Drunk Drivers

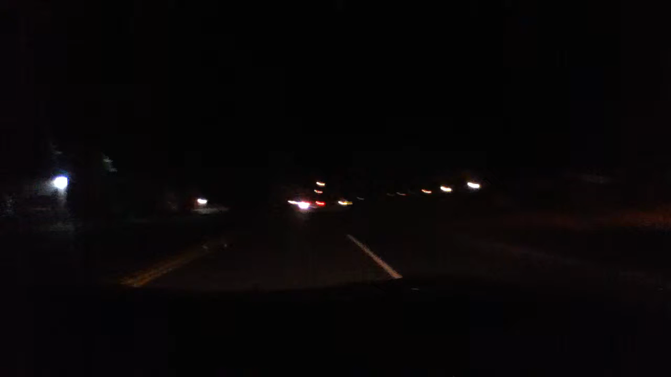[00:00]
Dude, I can't believe this guy's... We should be trying to see how fast they're going. Dude, he's not even on the road... Yep, yep, yep, there he goes. You can't even see it on your phone. Yes, I... I don't know if we get up close to him. 45. Dude, he's probably not even going to stop for the stop sign. I hope he does so I can grab his license plate number. Whoa, careful, Mom. Stalker status much. Yeah, they got him going about 50.